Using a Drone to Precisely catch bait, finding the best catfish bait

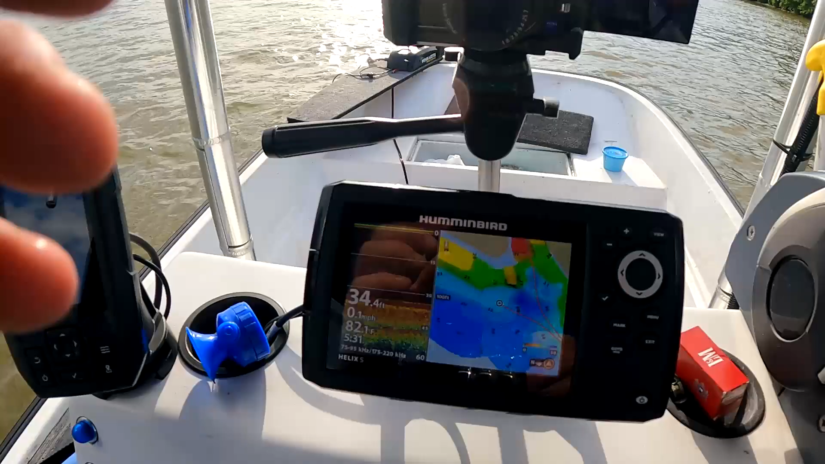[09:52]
I got a Humminbird Helix 5 Gen 2 and as you can see AutoChart Live is amazing.
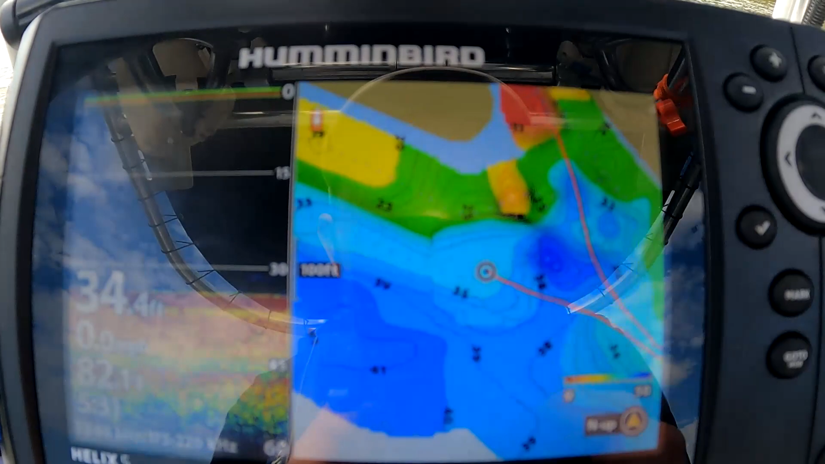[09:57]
You can make your own Navionics map. I'm here in this creek mouth.
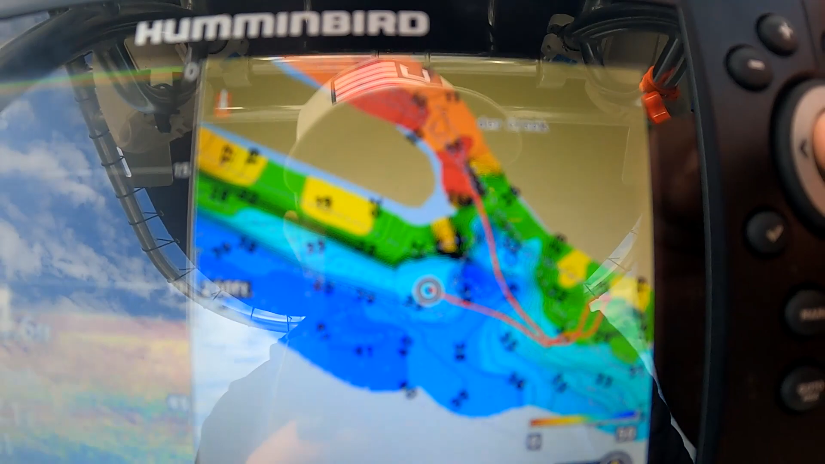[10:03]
It took me 10 minutes, 5 minutes maybe to mark, drive up and down 3 or 4 passes to make this.
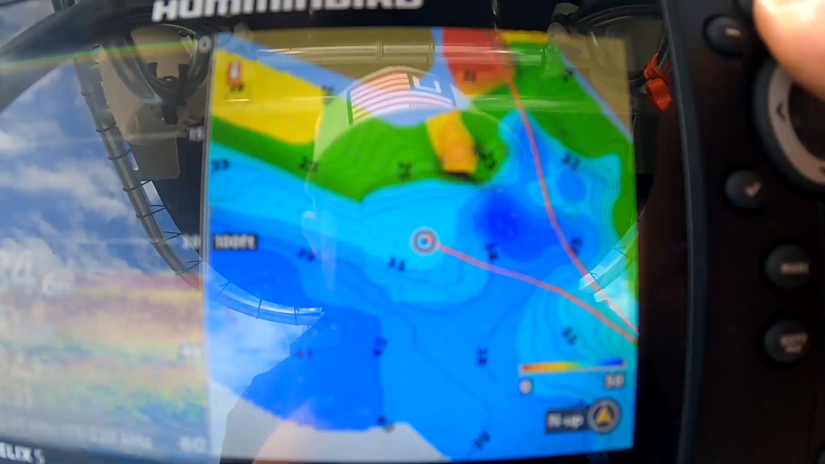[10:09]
And as you can see I'm up in 34 foot
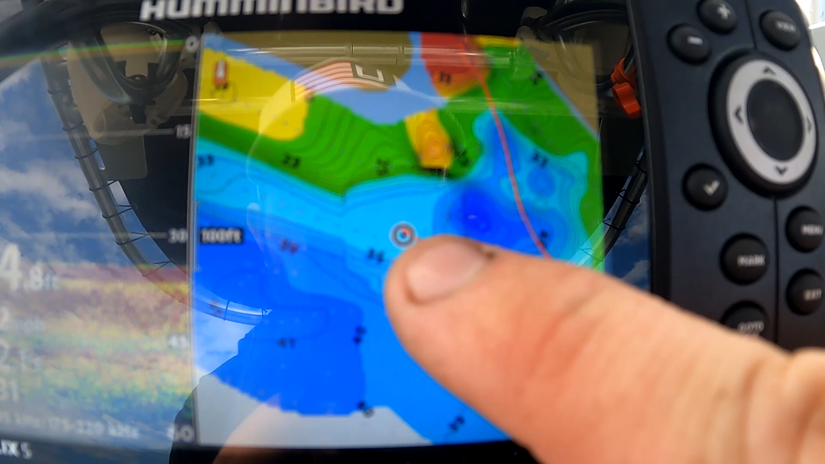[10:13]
of water and I'm going to cast them out around this point here into these high 30s and 40s.
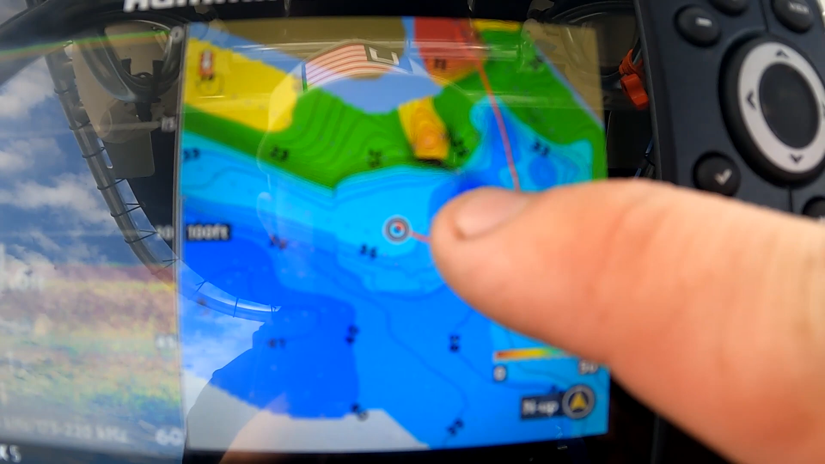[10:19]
I feel like these catfish will move up into this creek or move out of this creek.